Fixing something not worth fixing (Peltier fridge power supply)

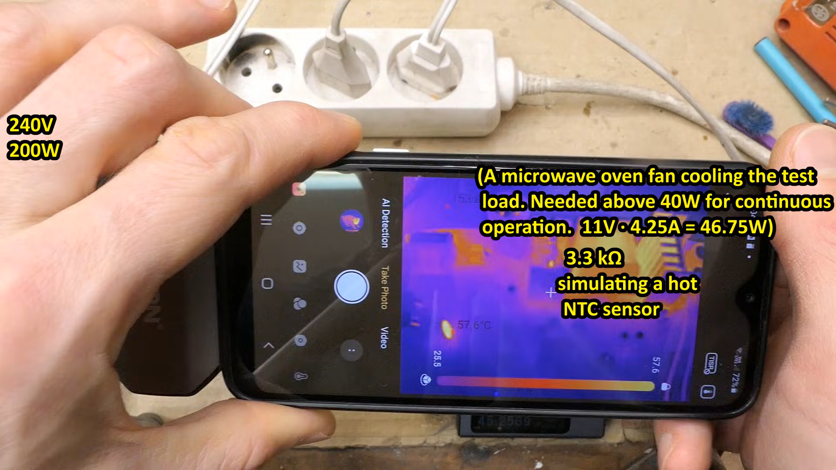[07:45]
Here's the lamp obviously. And the board on a thermal camera. The inrush limiting NTC thermistor is actually hot here.
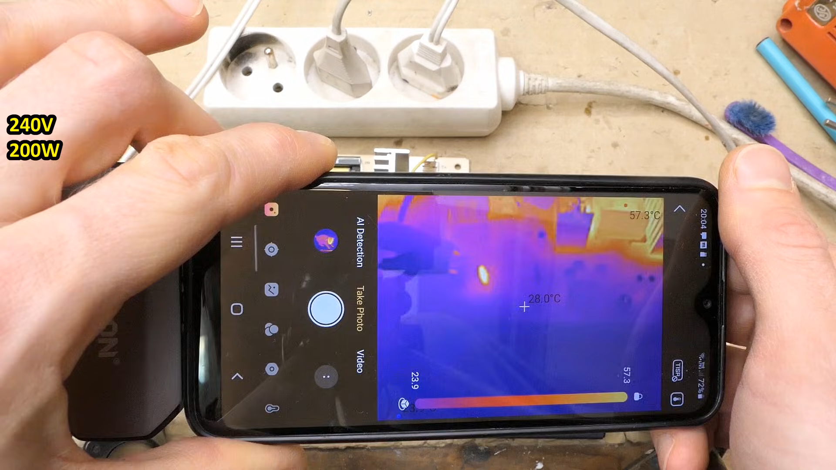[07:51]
On screen: spot 28.0°C
The transformer about 54-55 degrees Celsius.
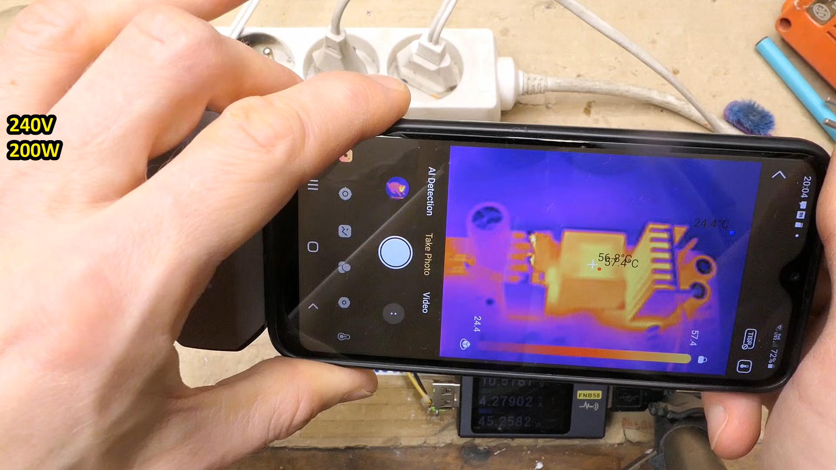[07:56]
The diode 55.
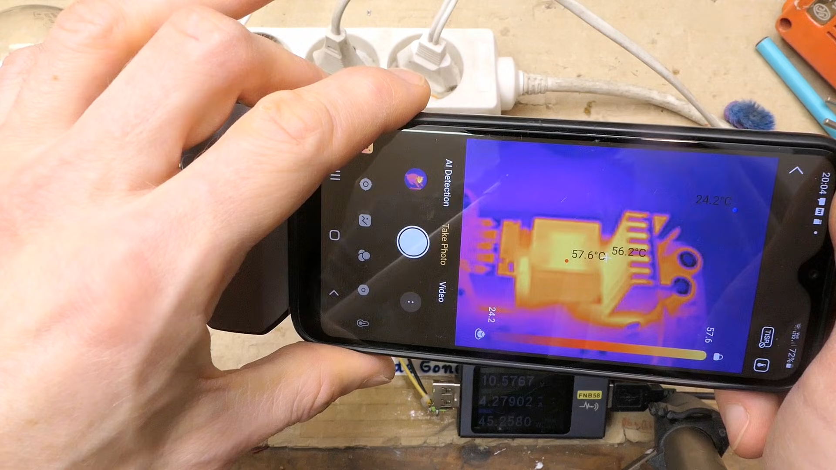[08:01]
On screen: max 57.6°C
The capacitors are about 45 degrees Celsius.
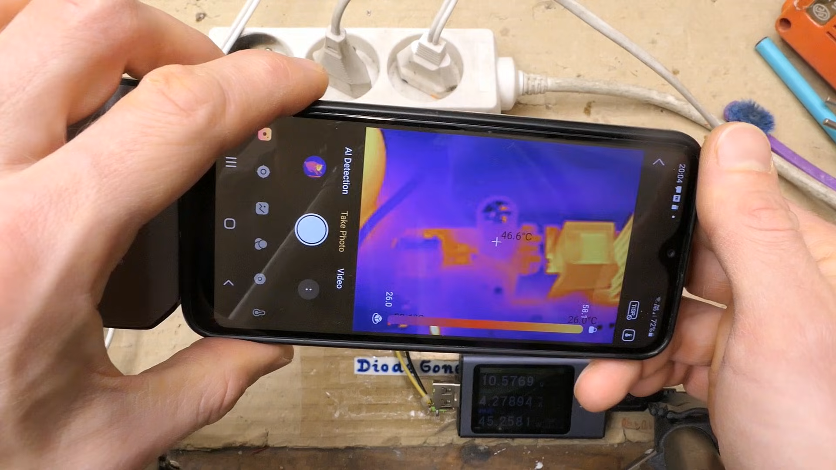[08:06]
On screen: spot 46.6°C
This one is cool. And there is a link in the description to this thermal camera and other tools used in this video.